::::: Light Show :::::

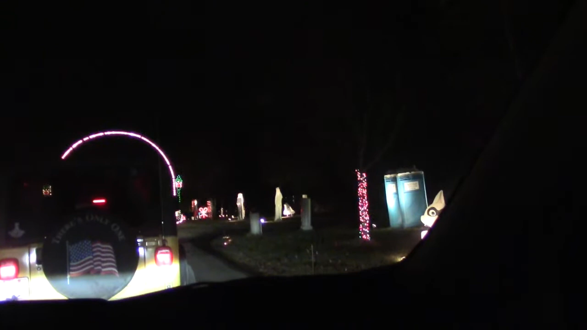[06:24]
Será que aqui tem banheiro? Porque, de repente, né, aí eis que tem um banheiro. Essa caixa azul...
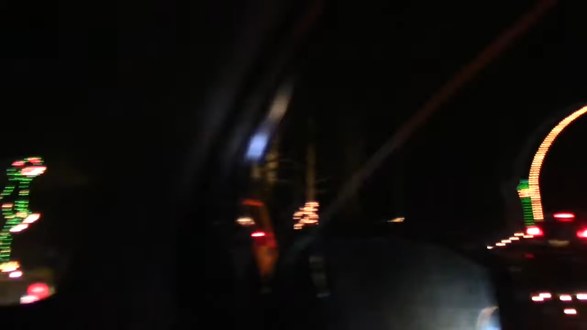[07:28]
dinossauro. E tem um dinossauro aqui também, ó. Tem muita criança que gosta de dinossauro, né? Acho que é aqui que pode sair. Quer sair?